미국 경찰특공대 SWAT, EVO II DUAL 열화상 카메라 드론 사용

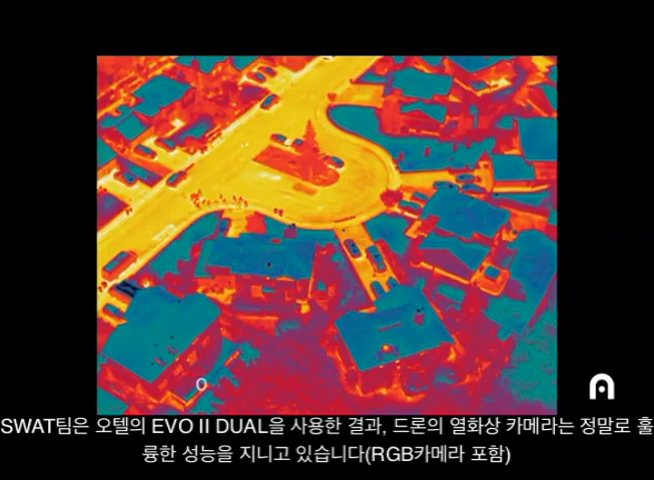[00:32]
The ability to have a really good thermal camera in addition to the RGB camera is key.
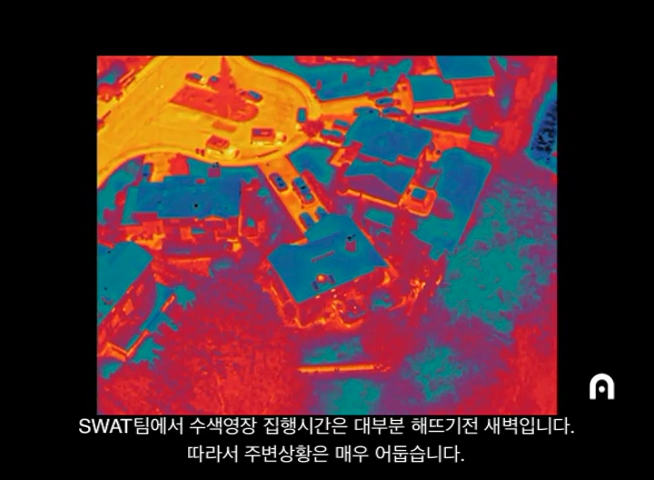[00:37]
A lot of the warrants that we serve for SWAT are early morning so it's usually dark outside so the ability to give the command post
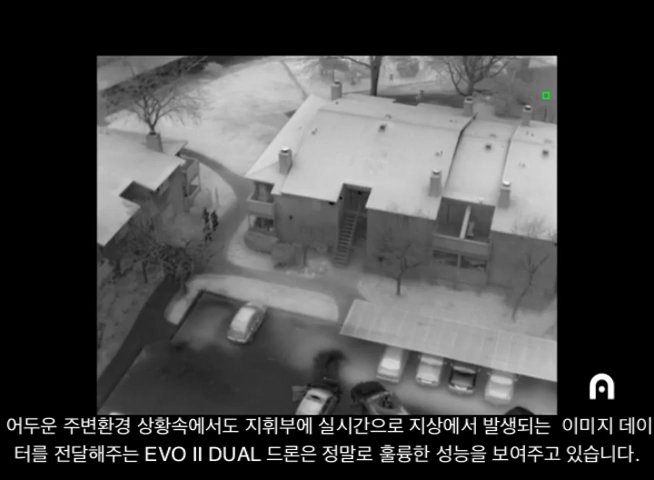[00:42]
real-time information about what's going on in the ground during darkness requires a good thermal camera.